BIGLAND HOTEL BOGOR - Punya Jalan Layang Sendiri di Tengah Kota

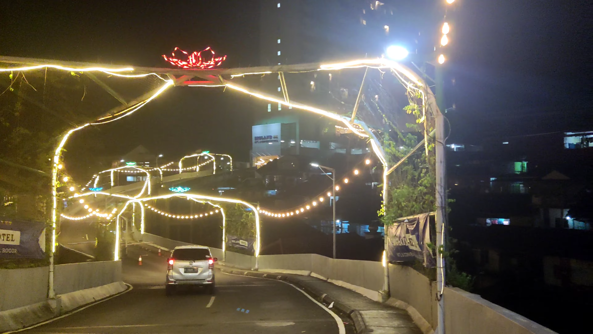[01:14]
rupa kalau malam tuh kayak begini guys nah di tengah perjalanan itu ada tiket parkirnya yang harus diambil ya tiketnya nanti pas keluar baru bayarnya apakah boleh untuk motor boleh jadi selain mobil ya motor dan kalau pedestrian atau jalan kaki ya tinggal berjalan di sisinya karena ada kok buat pedestrian jadi tenang aja guys
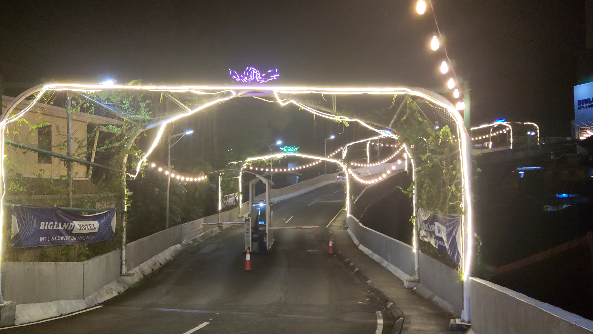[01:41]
kalau ke hotel ini meskipun kan jaraknya enggak deket juga sih antara jalan Malabar tadi ya di yang kita lihat di awal sampai ke hotel tuh lumayan ya